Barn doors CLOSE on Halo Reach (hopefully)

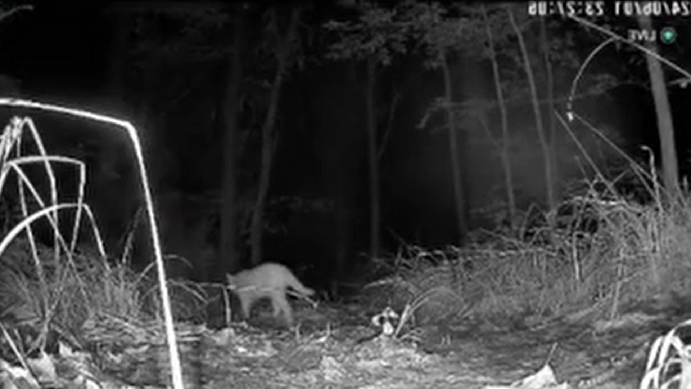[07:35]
Got it No Wasn't there just something on the... There is! The cat!